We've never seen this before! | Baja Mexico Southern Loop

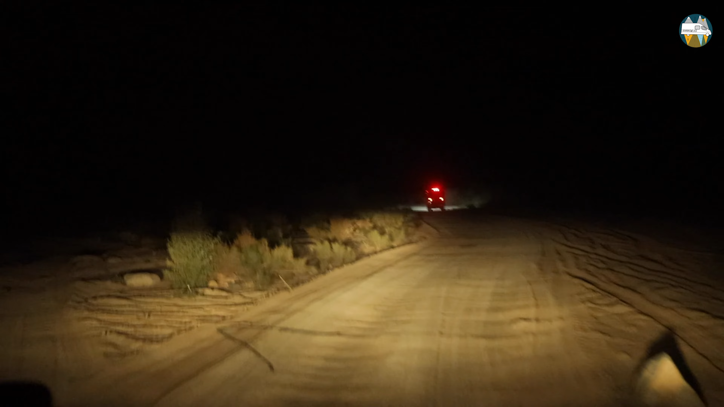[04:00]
What's that sound? The van. Everybody look what's falling down. That's a van too. The inside of our van. Oh my god. So we're on this tiny road right next to the water. It's roaming rivers, baby. You need to follow them. Yeah, we're literally roaming by a river. It's like van life mecca out here. Oh my god, there's so many vans here.